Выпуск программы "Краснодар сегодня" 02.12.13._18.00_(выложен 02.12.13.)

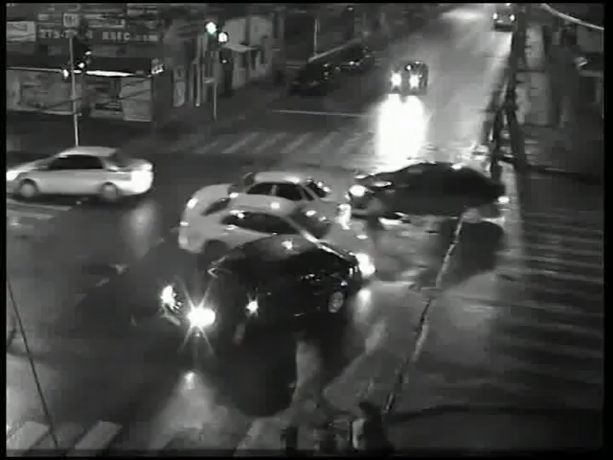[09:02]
Водитель одной из них, видимо, не рассчитал дистанцию и слегка задел встречный автомобиль. К счастью, авария произошла не на высокой скорости, поэтому обе машины отделались царапинами.